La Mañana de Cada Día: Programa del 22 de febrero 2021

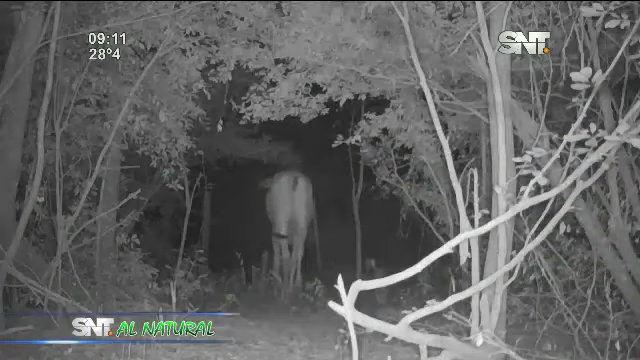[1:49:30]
La aceptación de este establecimiento ganadero del conflicto del ganado con los grandes felinos da una oportunidad a que estos hermosos ejemplares no se vayan
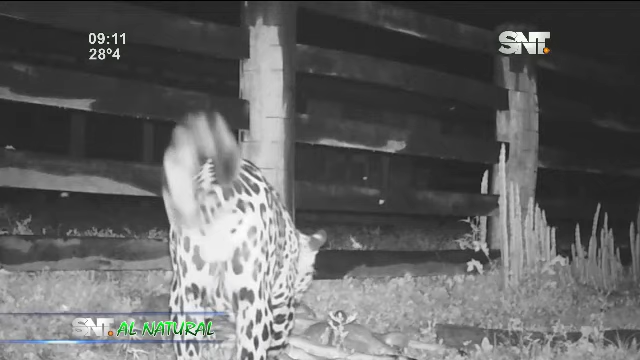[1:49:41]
extinguiendo territorialmente de nuestra región oriental. En esta imagen podemos ver a un gran jaguar que ha matado dos terneros del mismo corral del Retiro Lolito. Y hemos podido captar esta hermosa toma en donde el gran jaguareté ha regresado por los despojos de sus víctimas en la noche siguiente.
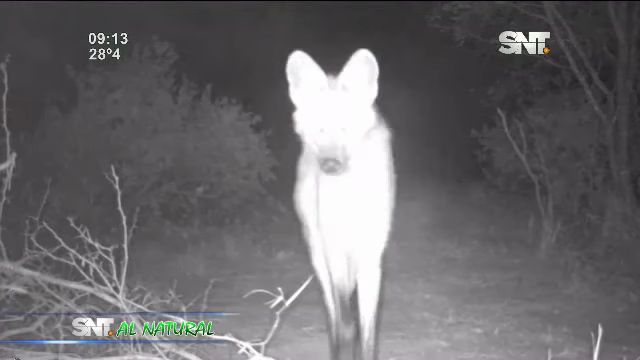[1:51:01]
como los zorros, el aguaraguazú o lobo de crin y el jaguarundí.
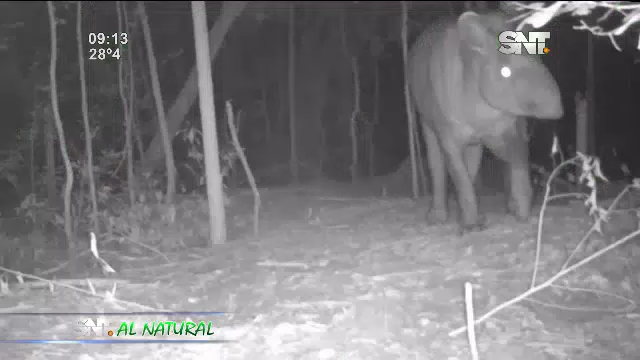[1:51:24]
Entre los mamíferos grandes, la población de tapires o borebí se encuentra en un estado increíblemente muy bueno. Y hemos podido registrar gran cantidad de esta hermosa especie, que es el mamífero más grande de Sudamérica.
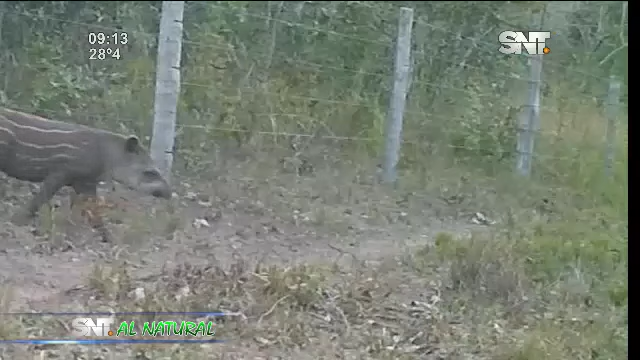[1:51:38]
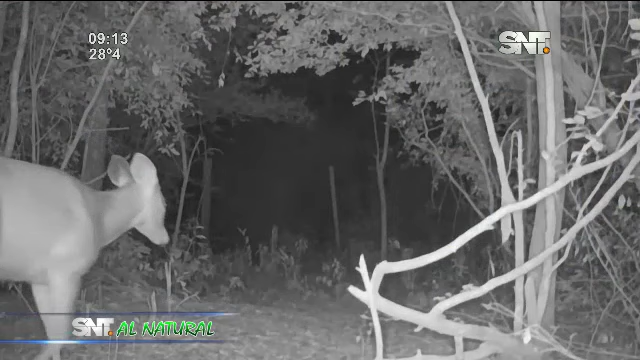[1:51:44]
También el guasupuitá es un cérvido que ha accionado en varias oportunidades nuestra cámara trampa.
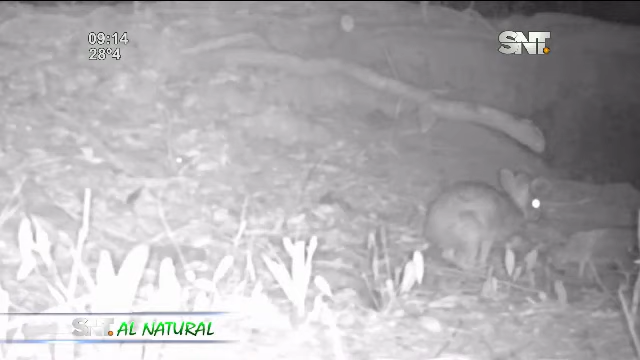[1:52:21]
Cuatro roedores importantes en la cadena trófica alimentaria también se encuentran. El conejo de monte o tapití común es una especie que es base alimenticia de pequeños predadores
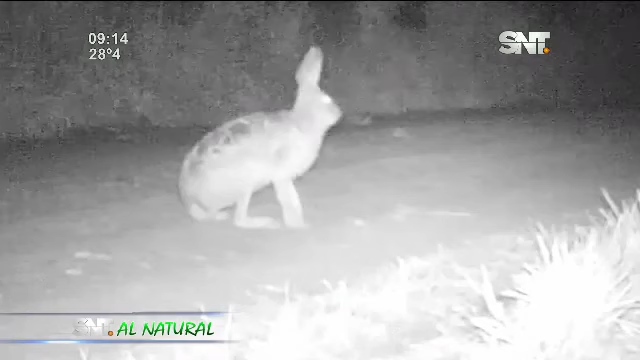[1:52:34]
como los zorros y gatos monteses, el gato onza y el tirica.
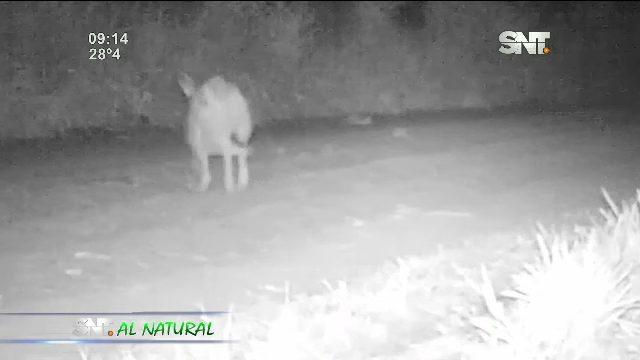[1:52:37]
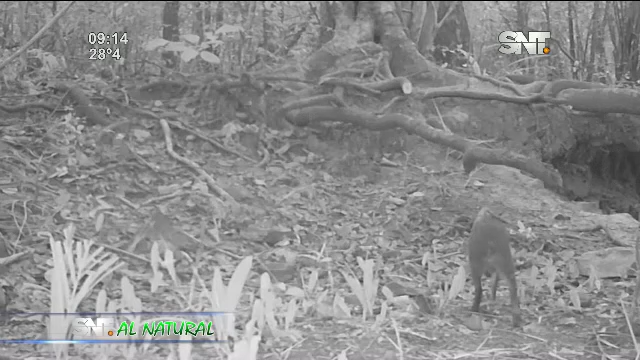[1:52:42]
Luego, acutiza yu, que es un roedor que se alimenta de semillas de carácter duro y con sus potentes dientes rompen carozos de semillas muy duras.